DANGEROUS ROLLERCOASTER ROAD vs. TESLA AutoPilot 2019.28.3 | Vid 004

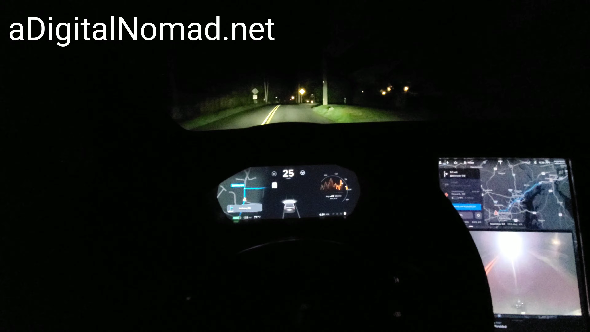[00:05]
is an extremely difficult road if you've seen the other playlist or the other videos in this playlist the first time I've been on that night and the first time in this direction I hope that person is not going to turn right behind me because they're gonna be in for a long ride on this Bellevue Road
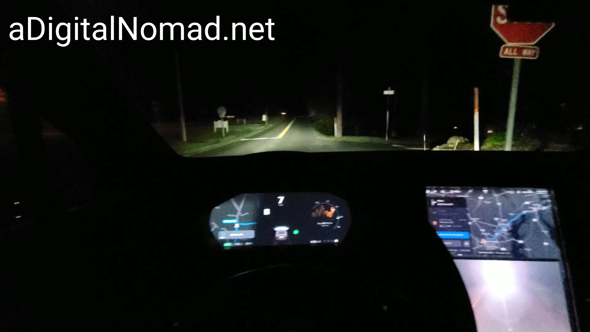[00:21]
that's the case hopefully they're going straight like it's hard enough to make this right
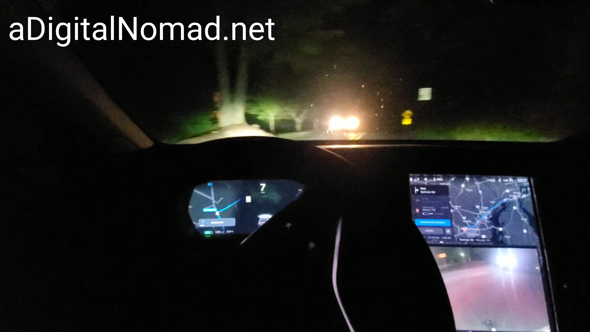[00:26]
turn oh they're following me oh this is not gonna be good
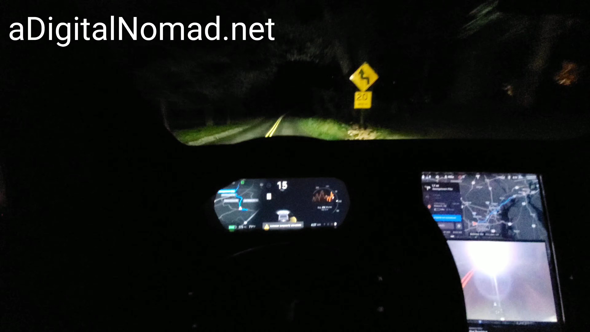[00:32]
I wonder if I can just let them by like I do in the other direction whoa this is already look
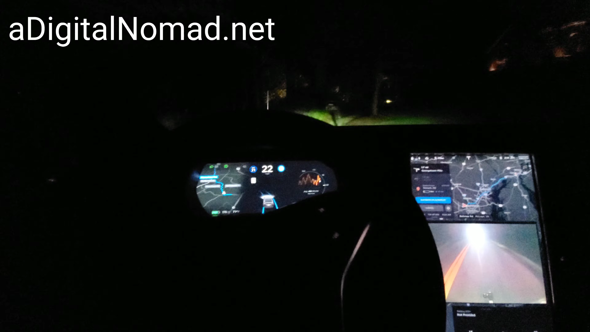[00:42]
the line disappears right here there's no lines in the road but somehow
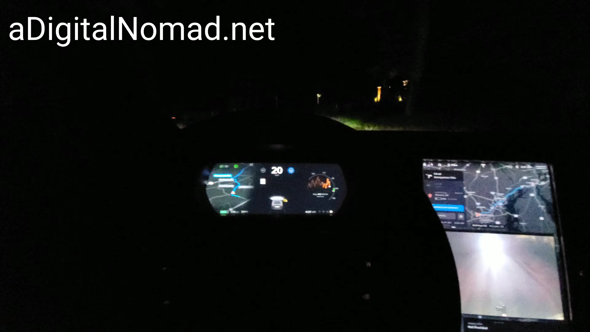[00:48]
oh wait did I do that yeah I did that that was bad but I think we could have made it here
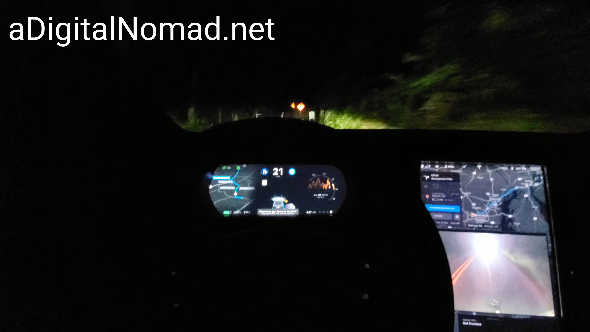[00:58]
really not seeming like they're wanting to do anything but drive in a hurry behind me
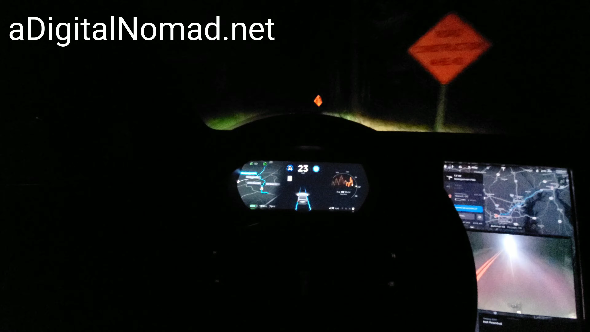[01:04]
whoa see how it almost went off to the right there I don't know if you can see the way the steering wheel jerked but that was not comforting
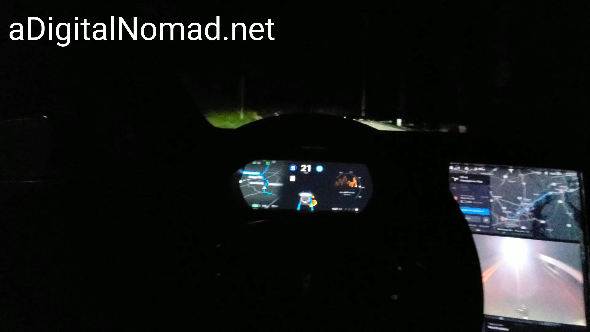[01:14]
look at this giant guardrail here on the right
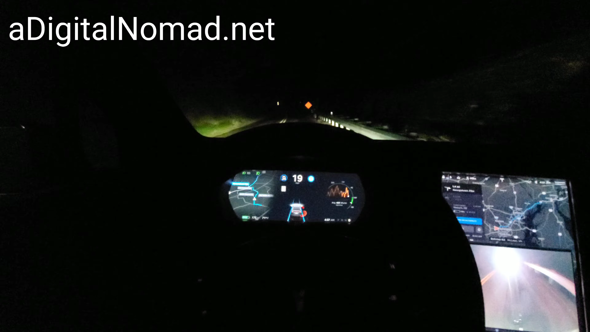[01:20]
oh I did that again I'm I guess I'm hitting the wrong yeah I'm hitting the wrong thing on the stalk I'm turning it off instead of slowing the speed down so that was my fault both times whoa whoa oh my gosh we made it through that turn this turn I can't make in the other direction either this turn just doesn't it doesn't whoa we would have hit that rock that was a huge boulder
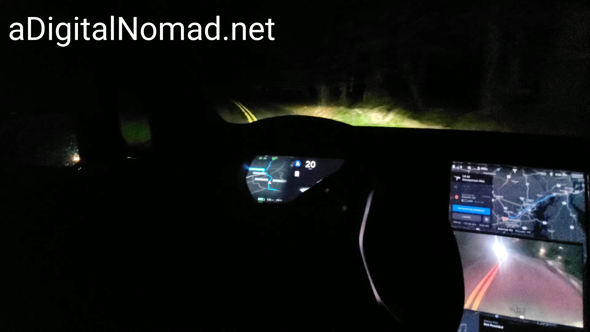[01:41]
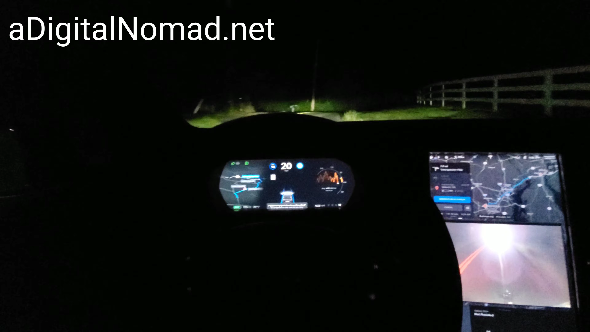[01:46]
this one's also difficult very difficult whoa whoa we went off the road oh my gosh that person behind me is probably like what is this person doing but all right now the the high views don't seem to be working but there's another tight corner here I don't know what this looks like in video but I can I can see a lot more clearly I think than you can in the video because we're at night like here's a 10 10 mile an hour slow see this 10 miles an hour I can't go below 18 according to autopilot so I got it my hand on the wheel whoa oh my gosh
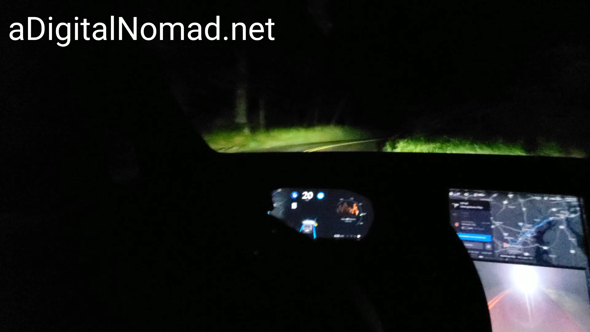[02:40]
let me bump it up a little bit there we go actually I'll slow it down now here's the corner oh we're off the road at we were off the road there they're gonna pass me I guess they can try speed limit is only 25 in this area and you can see why we are getting close to being done here's the flood sign shows how high the floodwaters go I guess this road floods out I haven't been here after heavy rains I'm not so sure about this all right this is okay